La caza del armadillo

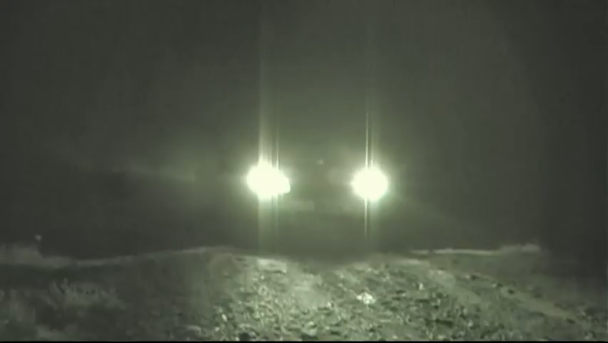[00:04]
Aún cuando está prohibido, esta noche vamos a ver cómo cazan el armadillo.
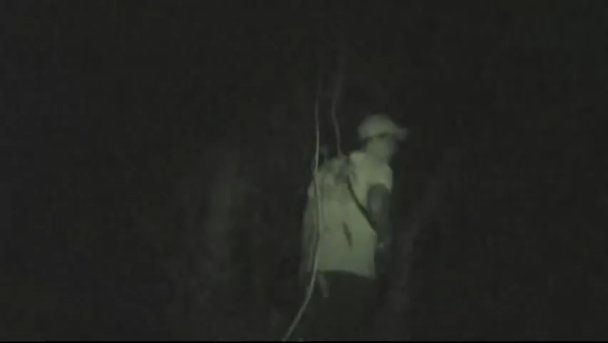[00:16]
Ya en el cerro, los cazadores de armadillos se separan por grupos, cruzan riachuelos, suben y bajan una y otra vez.
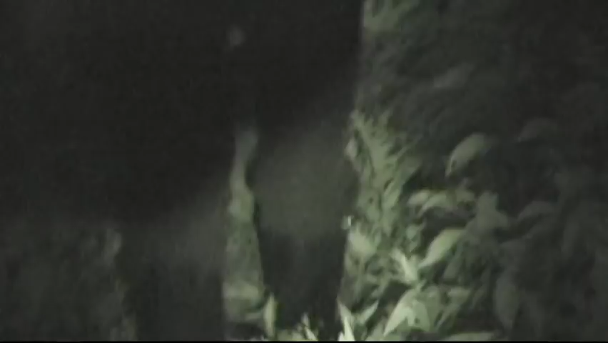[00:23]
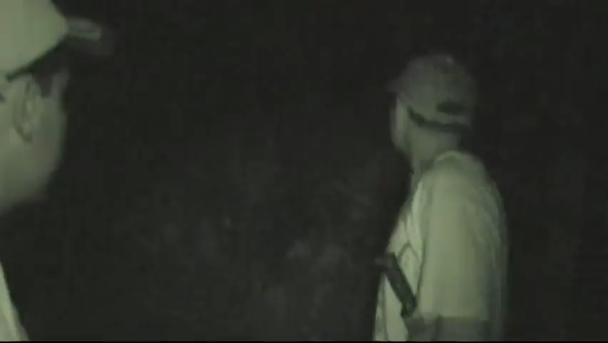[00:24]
Por momentos se detienen y apagan las luces de sus lámparas.
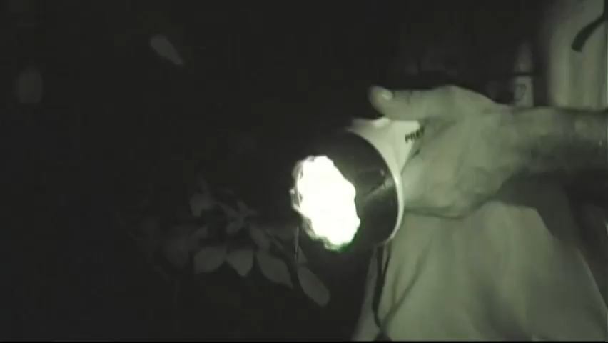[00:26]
Deben escuchar los sonidos de la noche para identificar los ruidos que hace el armadillo.
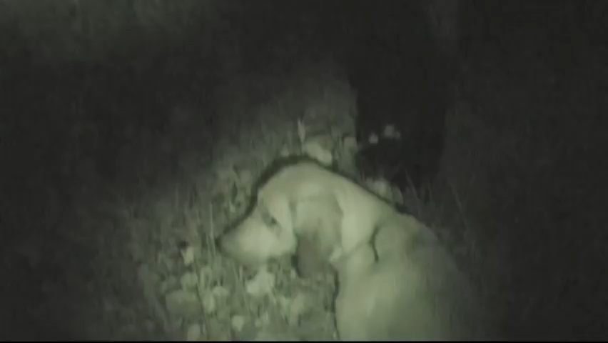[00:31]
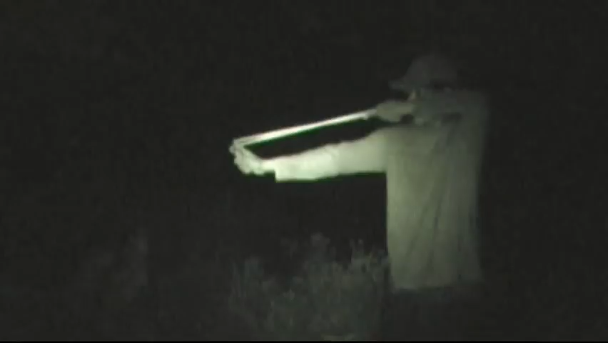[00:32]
La lluvia no detiene la cacería, pero sí el cansancio.
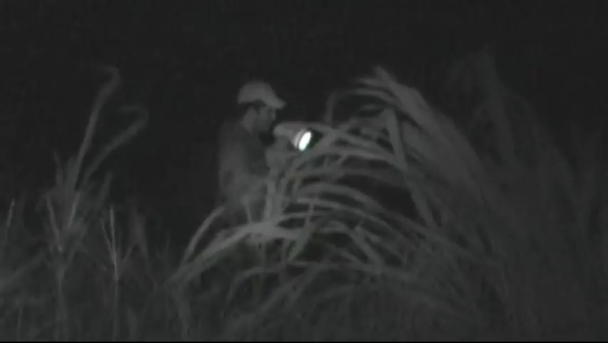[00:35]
Después de dos horas se rinden. No fue una buena noche.